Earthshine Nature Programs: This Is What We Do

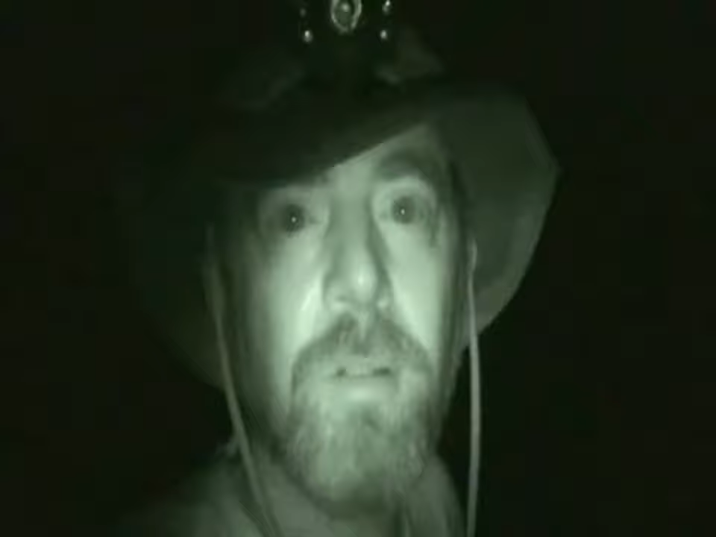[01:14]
So I'm going to head out there and see what I can see. I see eyes shining right up. I see the eyes straight up. Where? Right there. Right there. See them?
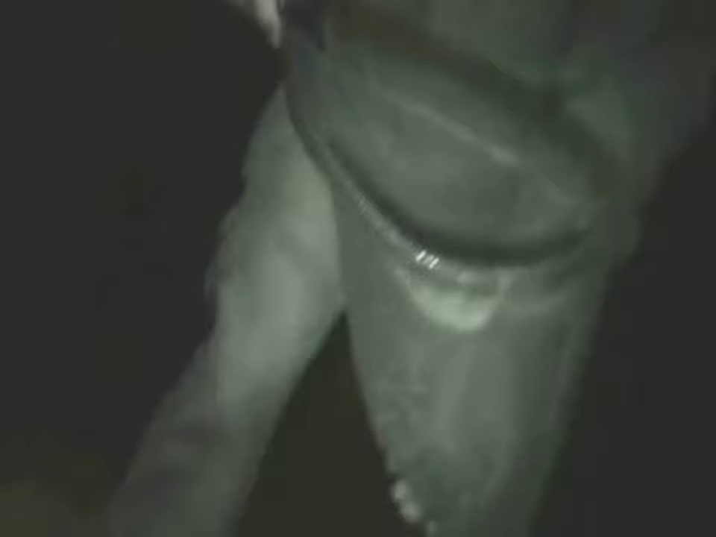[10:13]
Looks like may very well be